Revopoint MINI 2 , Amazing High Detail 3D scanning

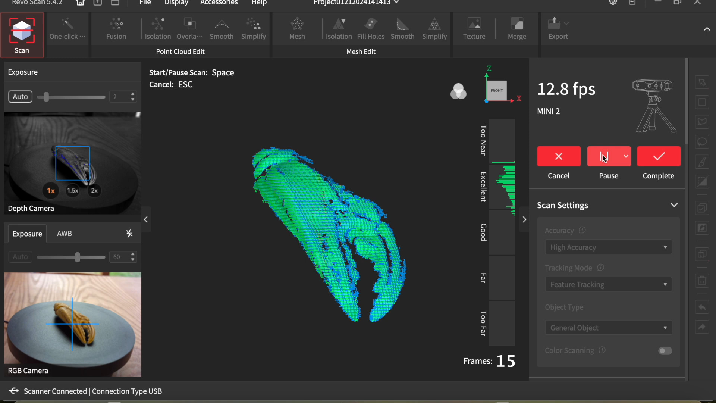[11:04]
It just worked seamlessly. Really good.
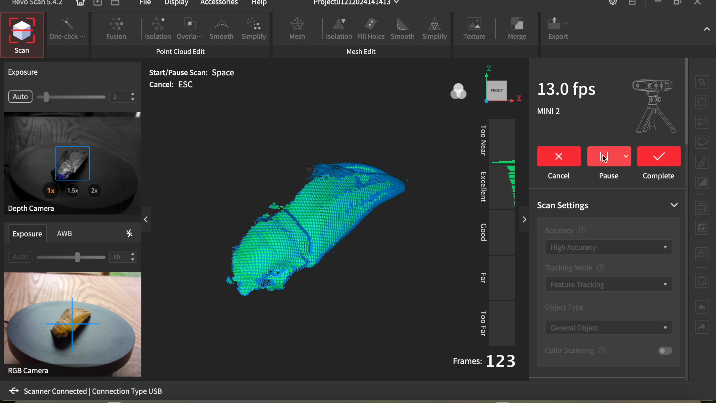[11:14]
So as it works round you can see the colour changing. Here it's just picked up a bit of the edge of the turntable. So I'm using the lasso tool to highlight that.
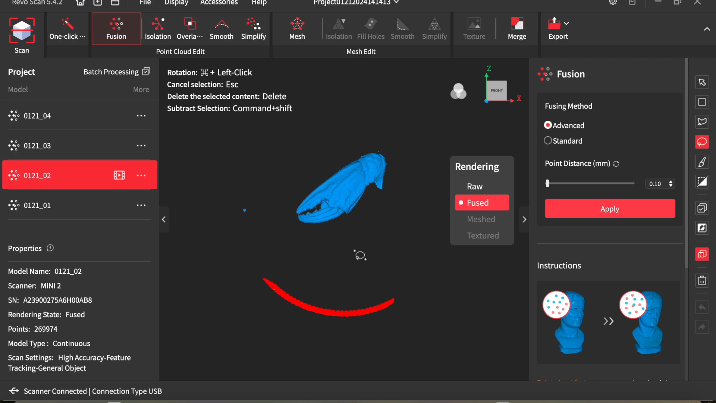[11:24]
And then delete that. Another little anomaly there we'll get rid of.
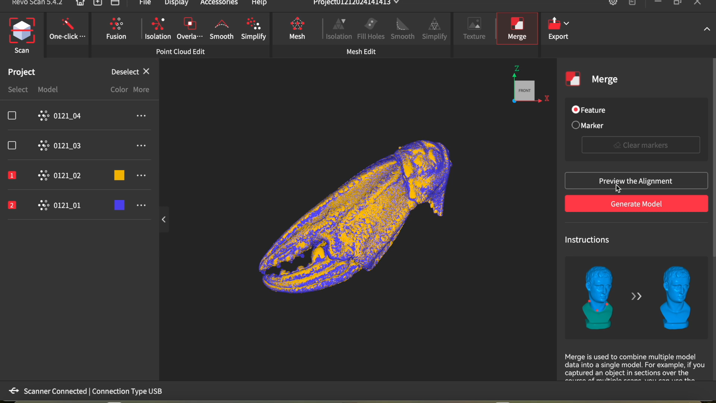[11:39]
And you can see they've lined up perfectly.
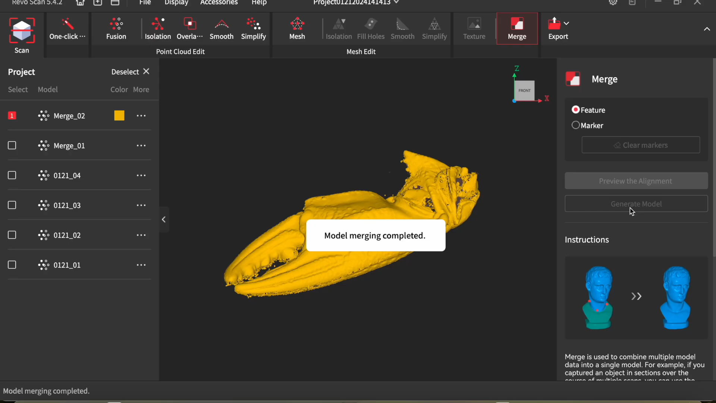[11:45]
And there it is. And I'm just highlighting a few of these little anomalies that you sometimes get.
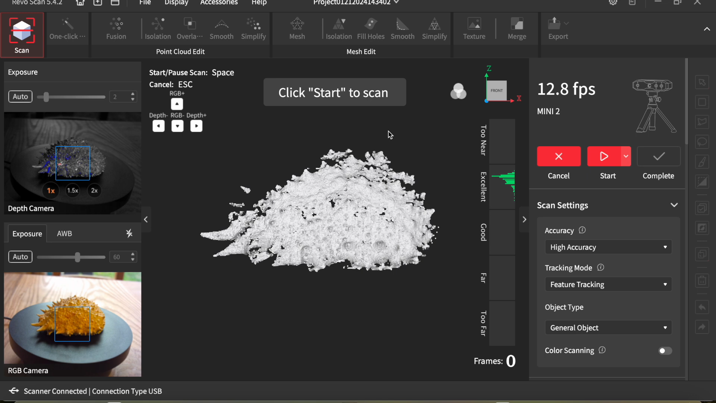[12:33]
This looked amazing while it was being scanned. Looked like something out of a sci-fi film.
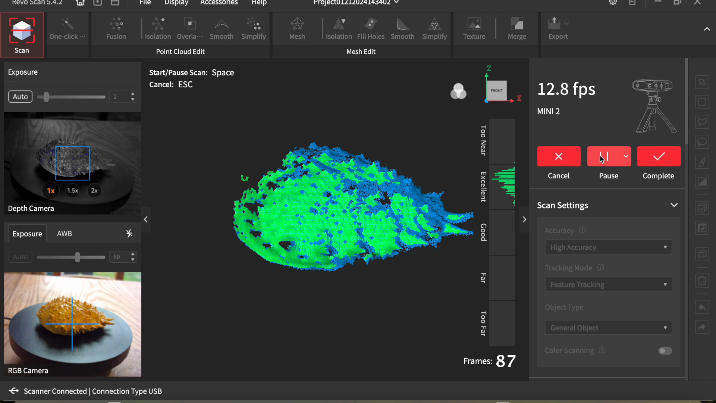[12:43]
And once again scanned it various angles. Upside down. Right way up.
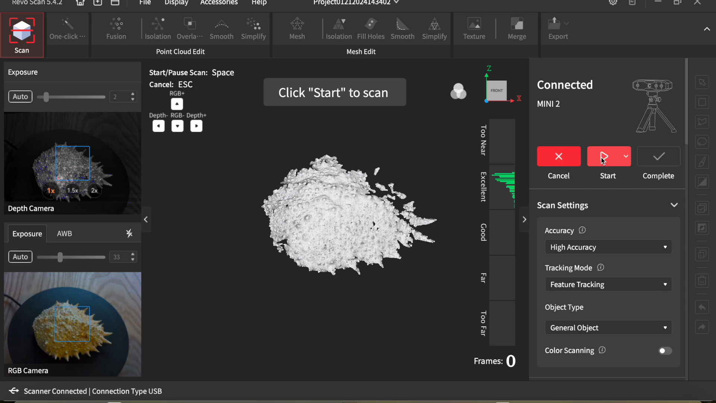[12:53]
And I even stood it on its end in a cup.
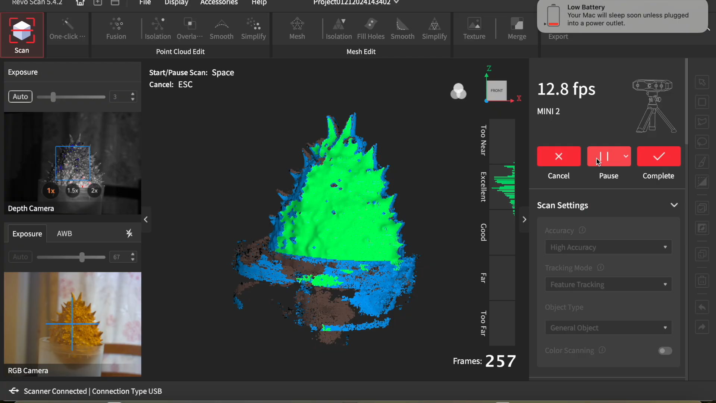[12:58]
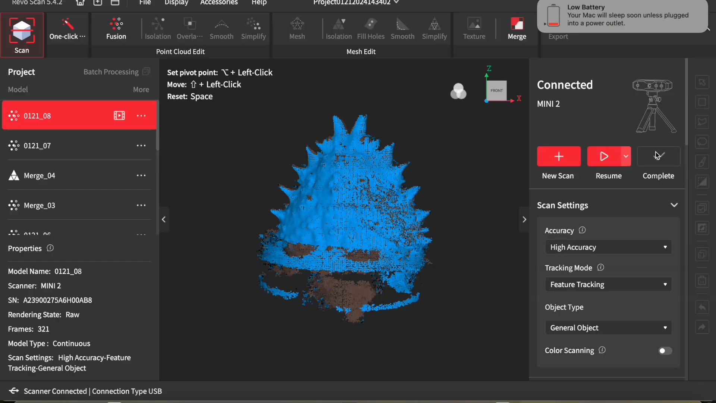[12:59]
You just delete the cup before processing. But there it is.
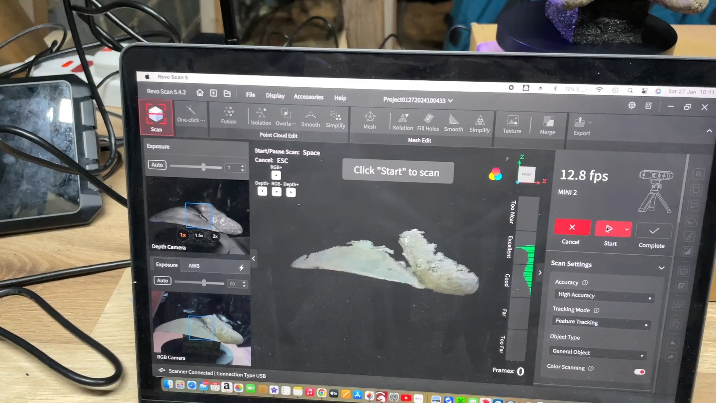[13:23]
Which I'm going to be selling I think.
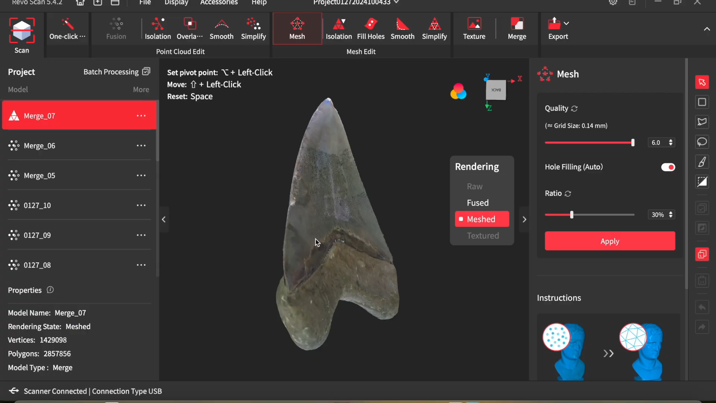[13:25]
So I thought I'd do a colour scan of it first.
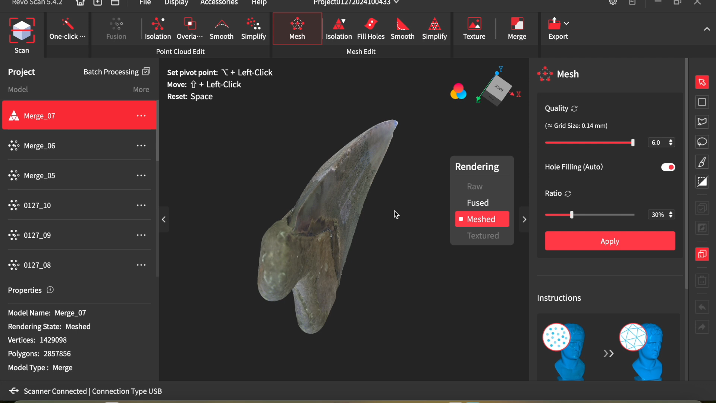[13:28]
Just so I've got a record of it.
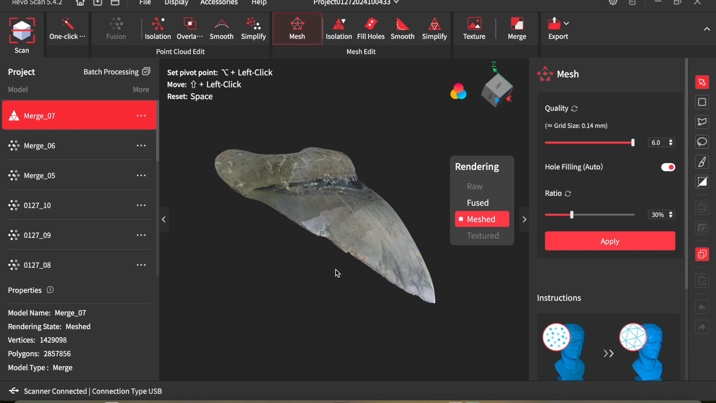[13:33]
I don't usually bother with colour scans.
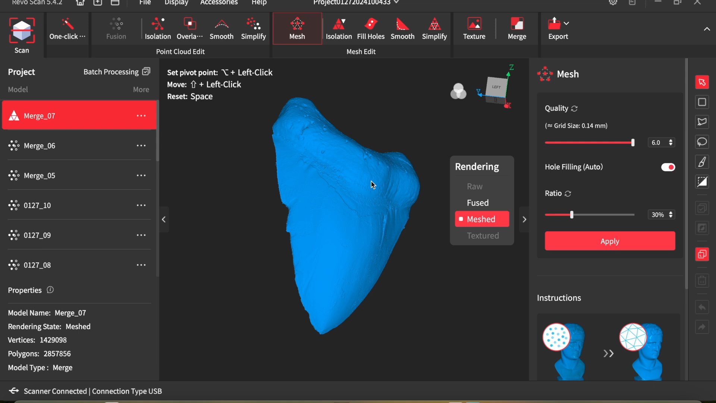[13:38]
But here it is without the surface texture. This is just the model.